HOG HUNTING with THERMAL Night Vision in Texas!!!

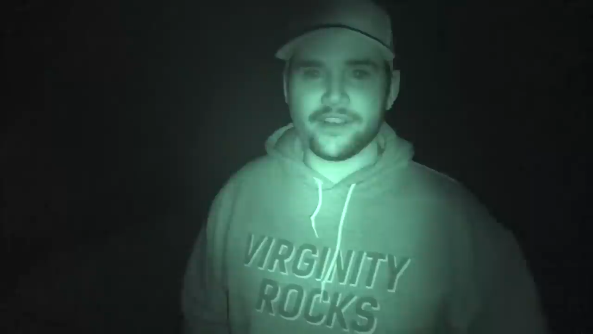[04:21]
I look scary now yeah look this I look pretty scary I'd be scared too it's nighttime folks it's gonna happen today so as I was explaining earlier it was probably a month ago Rich was it a month ago so we came out here with the ultimate night vision guys we have rich and Brad last time was a little tough let's just put it that way we spent two nights looking and did not find a lot but these guys have been on lately fortunately they invited us back down to hopefully shoot a hog and we're gonna be using thermals night vision the whole works it's gonna be
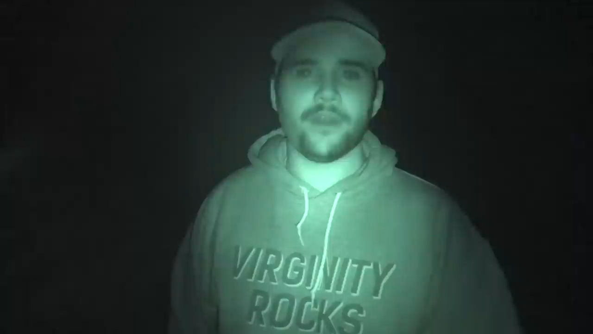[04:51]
hopefully a good video for you guys to watch film pretty good about it I think we're gonna have better luck than last time at least I'm hoping so so we have hogs mainly potentially coyotes is there anything else that needed they need to be concerned about chupacabra that too
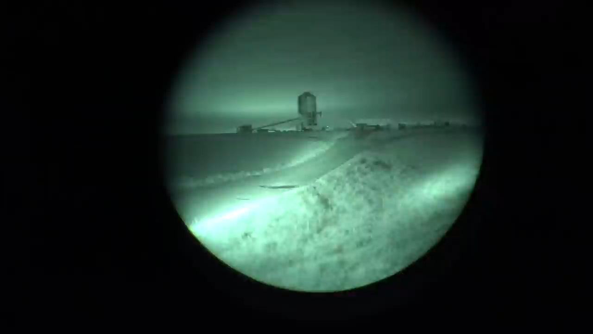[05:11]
all right folks in the vehicle this is quite the rig we've got here we've got absolute night vision thermal everywhere at all times I've never seen anything like it but basically there's what's the what's it called on the that's on the roof that's the rover a rover and tilt
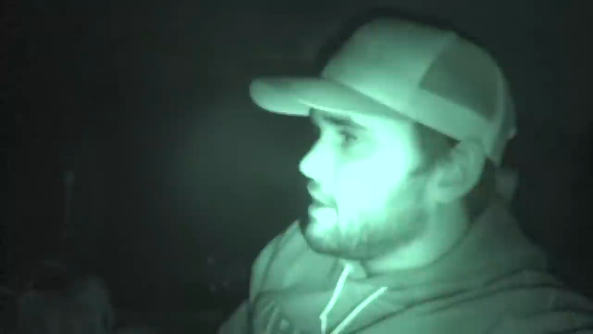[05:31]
so they just like yeah like a little joystick it's like a wee remote joystick you can kind of like pan around and basically thermal on top of the roof so we can kind of scan and as well as they
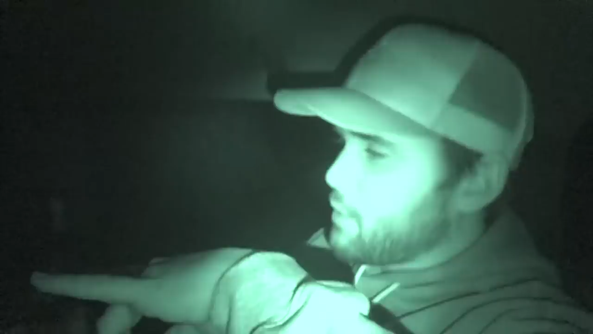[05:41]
both have stuff kind of like on their helmets that kind of come down so they could see everything right now we're just driving around looking for hogs coyotes kind of whatever is running around here
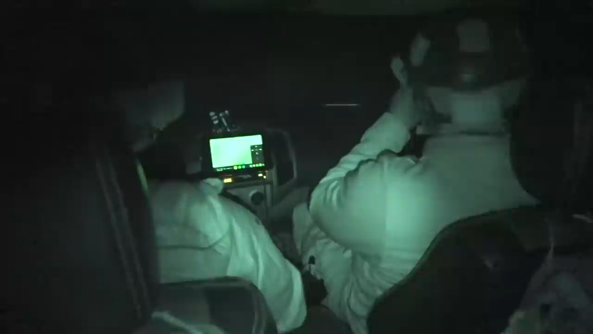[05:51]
there's one moving on the left right there yeah let's see some pigs I think so they're real active and pretty simple to see yeah me and Brad
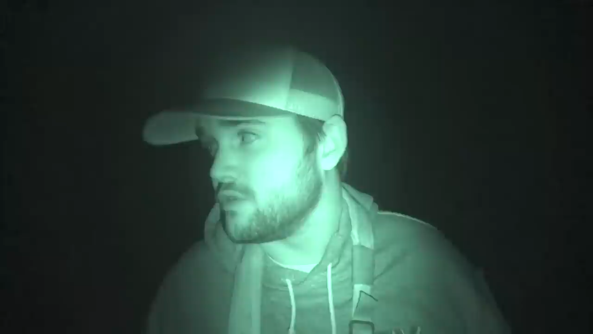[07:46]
we're gonna walk back to the truck and try to find some more yeah you can see there's
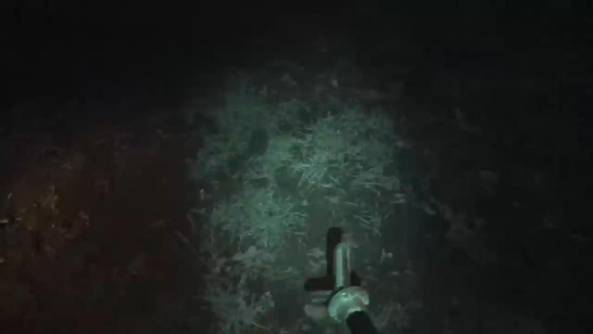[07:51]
quite a bit here this is uh this is what you call rooting yeah
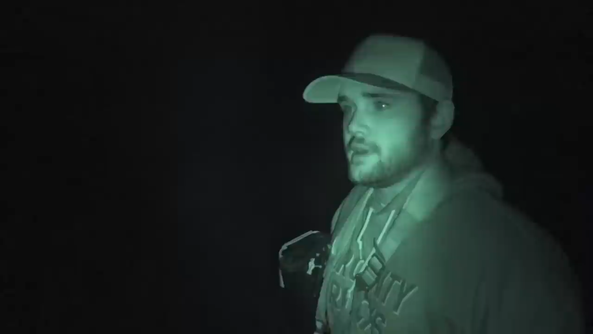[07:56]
and they basically just stick their nose down right into the dirt and just aren't they trying to get like grubs and stuff anything they can get sometimes they're getting like plant roots sometimes
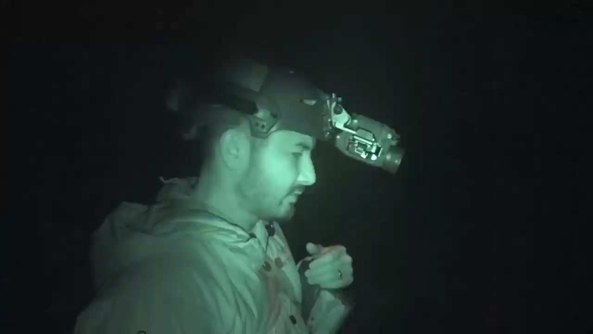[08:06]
they're getting like worms and grubs and whatever they can get but
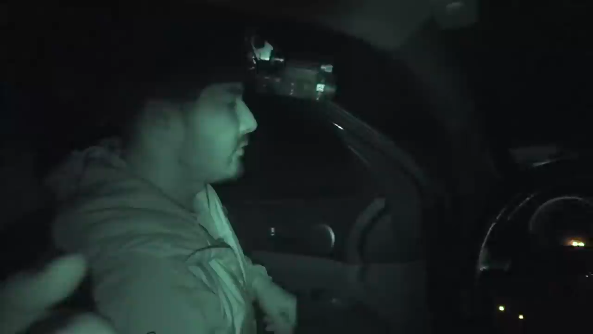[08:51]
I don't know I think we might have one there's something kind of poking around in those woods over here too we got a pig we got a pig right here okay
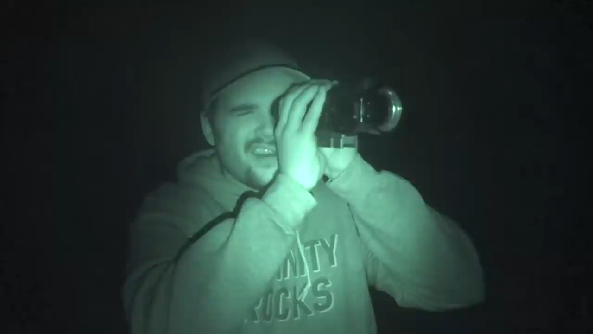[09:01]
yeah I got one pig sitting over there in the woods gonna get rigged up and see if we can take him out we I think we should go through this gate and go around to the left of them we'll have a better wind
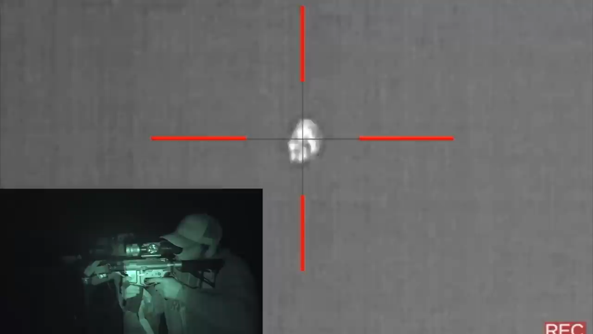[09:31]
let's wait till he's broadside again then we'll count down three two one shoot on zero do you want me to count or do you count um I can count okay shooting
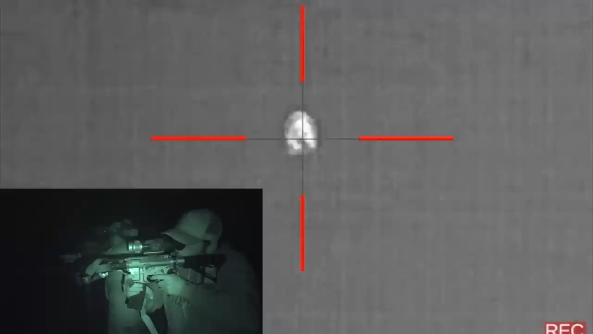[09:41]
zero three two one zero shoot on zero yeah yeah sort of three two one shoot basically okay okay
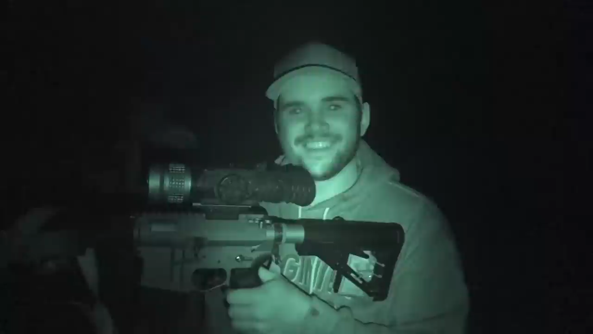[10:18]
yep that'll do it son good shoot hell yeah he's toast
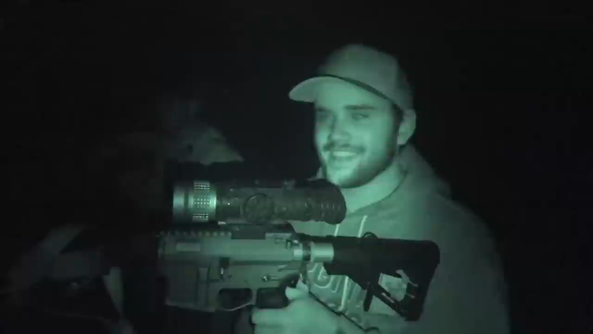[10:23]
look at that they do have pigs in texas wow that's not a myth finally oh my gosh i'm shaking that was crazy spotted the pig stocked it had to wait for it to turn broadside and the whole time i'm just sitting there just quivering
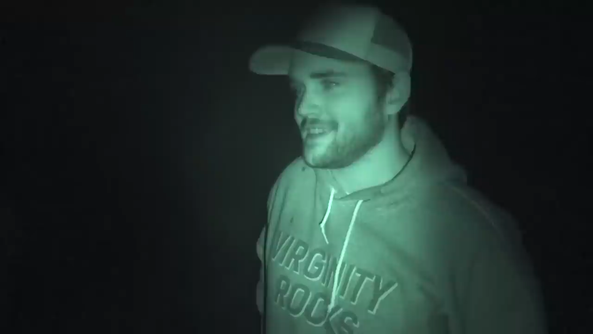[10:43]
finally we counted down and all three of a shot and he's laying down there gotta go check him out that is big oh my gosh heck yeah good shooting yes
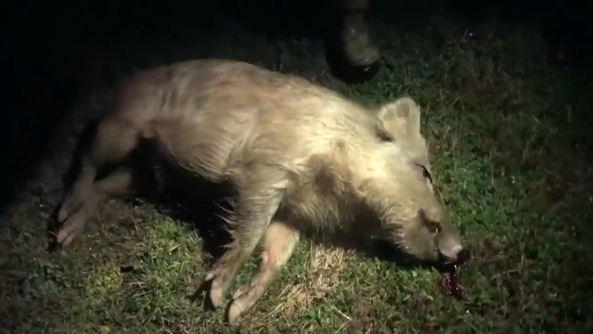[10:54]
finally what a relief how much how much do you think that one weighs
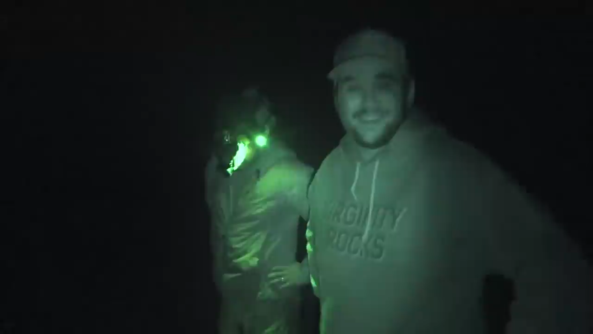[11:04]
maybe dude that thing is massive that is like that is black 50.
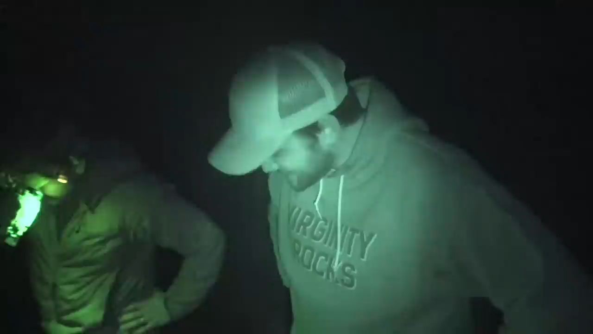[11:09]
oh my gosh that thing is just huge crazy color is that is that yeah is that not normal they used to be darker right
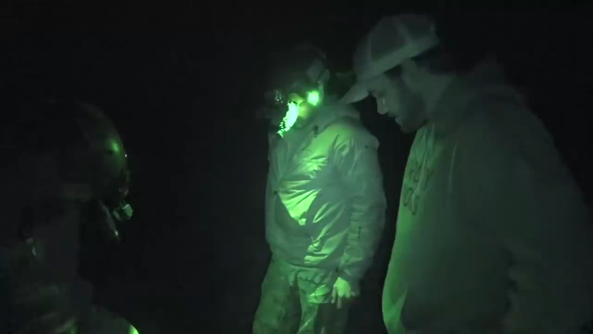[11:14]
yeah usually black they're sharp though these little chomps you got on there oh